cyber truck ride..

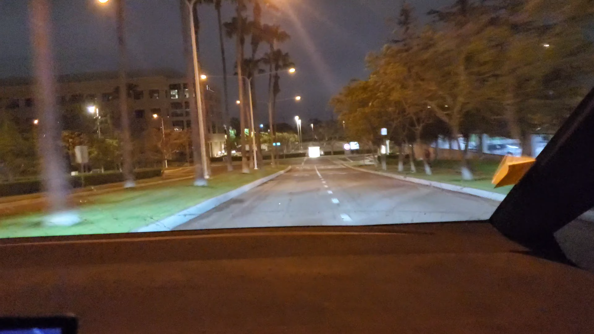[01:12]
nice so it'll make like a u-turn just like like he wouldn't look like really good holy hannibaloo so that was there was 60 like yeah pretty quick 1.9